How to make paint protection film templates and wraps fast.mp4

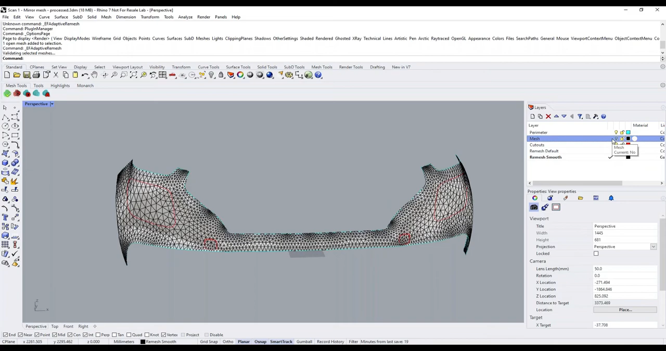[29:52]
As you have more triangles in your mesh, that will affect the speed of XactFlat. So that's why we're using the default settings for the purpose of this demo. Once you've finished the adaptive remesher, we can then go ahead and flatten the mesh.
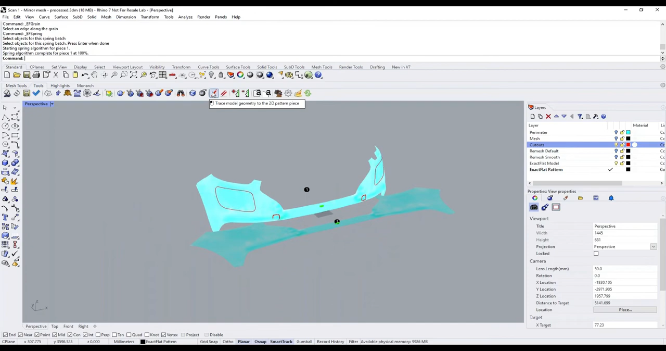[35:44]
We're going to use the exact flat trace tool, and we're going to trace these cutouts onto the pattern mesh.
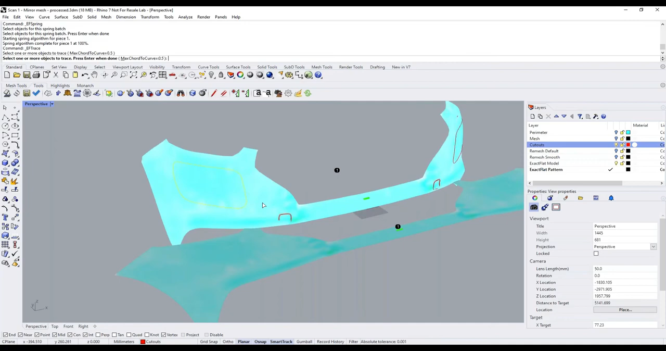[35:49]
So I've activated the tool, and now I'm selecting my different curves here, and I'll select the headlight. Depending on the model of the vehicle, you may only have the cutout on one side. It may be on both.
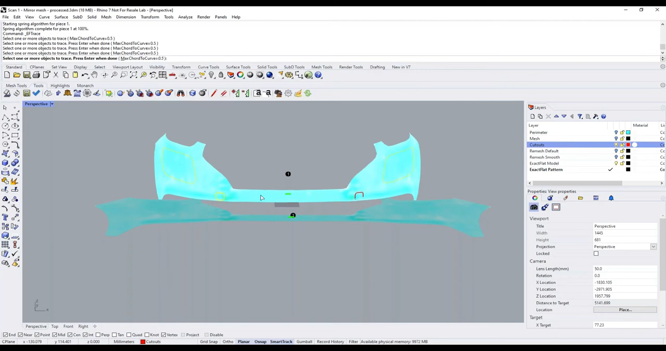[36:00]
Because this part was mirrored, I had the cutouts on both sides. So at this point, it's up to you whether you want to trace them onto both sides or only one side.